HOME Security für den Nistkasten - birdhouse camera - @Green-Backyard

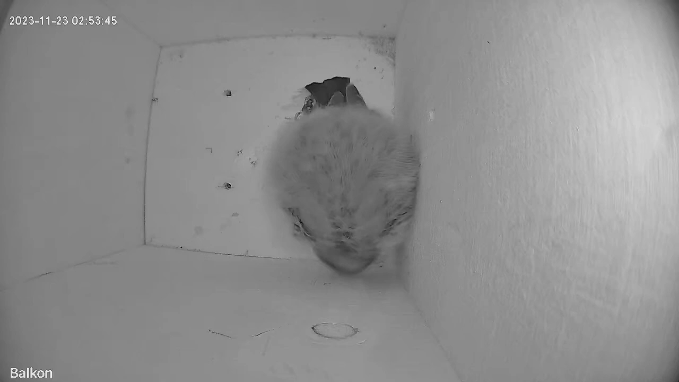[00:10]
hallo und willkommen auf meinem kanal schön dass sie wieder eingeschaltet habt und wir schon bemerkt habt geht es diesmal nicht um die klassischen wildkameras die ich sonst in dem wald aussetze durch die tiere beobachten kann die sich dort bewegen in diesem video geht es um eine kamera die ich in meinem nistkasten installiert habe und hier sieht man auch schon einen überwinderungs gast eine blaumeise wenn dies euch interessiert bleibt doch gerne
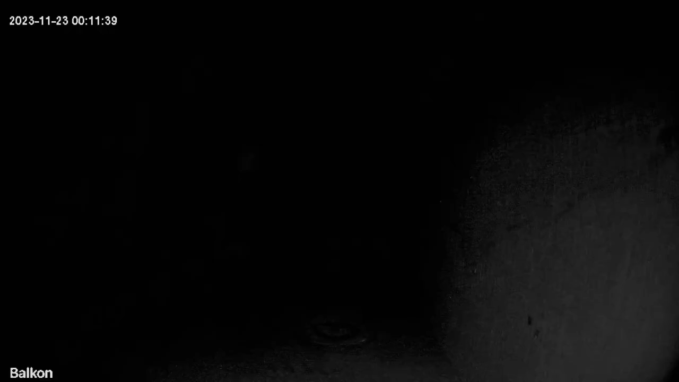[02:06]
zu finden es sind auch vier leds verbaut die in einem 940 nanometer bereich arbeiten es
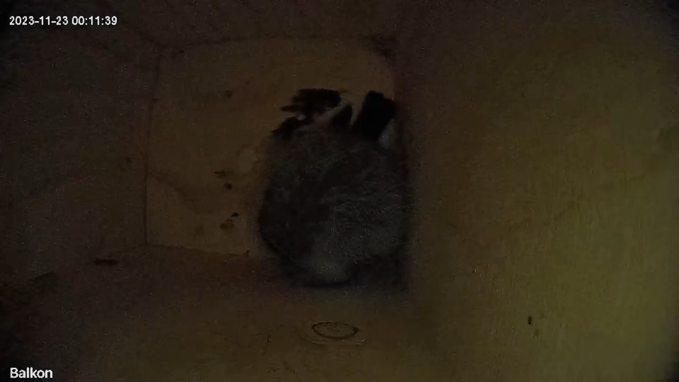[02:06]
ist aber auch möglich eine zusatz beleuchtung anzuschalten dass man auch in der